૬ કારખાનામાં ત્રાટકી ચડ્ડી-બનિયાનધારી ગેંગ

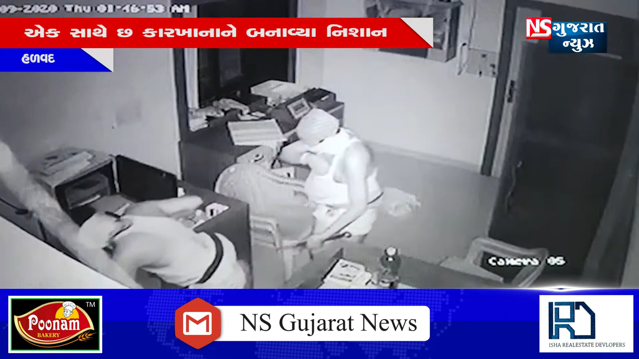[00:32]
चार कारखाना मा मात्र तोड फोड करी चूरी करवानों प्रयास करता कोई रकम हाथ लागी नहीं ती जरी चूरी करणार चड़ी बन्यान धारी सक्षो CCTV के मेरा माग के थवा
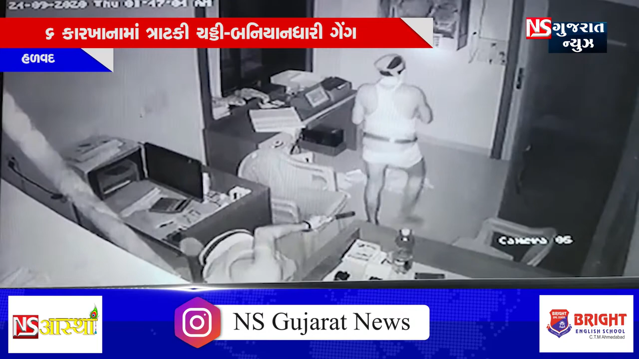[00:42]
पामे आता किसान गम माती 300,000 रुपया रोकड और खोड याल स्चिल माती 200 रुपया रोकड और चूरी करी हती लक्ष्मी गम खुबार सानवी इंडस्टी पूजा इंडस्टी सहर्ष एगरो चार कारखाना मा दर्वाजा लोग तोड़ी चड़ी बन्यान धारी स्राट क्या परन्तु कोई हाथ ना आता वीली मोड़े